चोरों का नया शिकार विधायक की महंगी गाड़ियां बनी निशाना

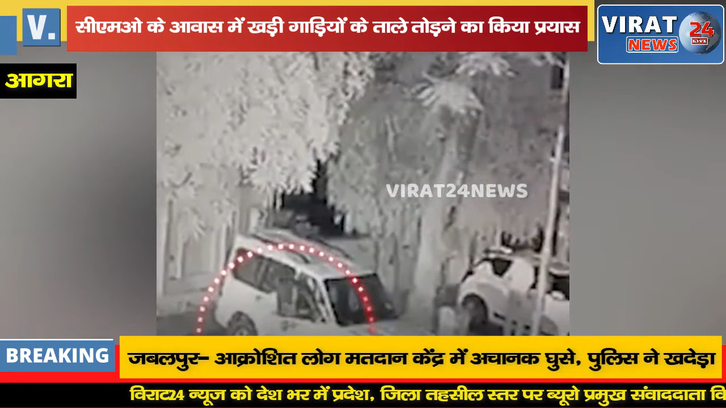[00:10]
के स्कॉर्पियो घर के बाहर से चोरी हो गई जबकि थाना नियो आगरा के बाहर से बाइक गैब कर दी गई वहीं देर रात आगरा सीमो के आवास में खड़ी गाड़ियों के लॉक तोड़ने की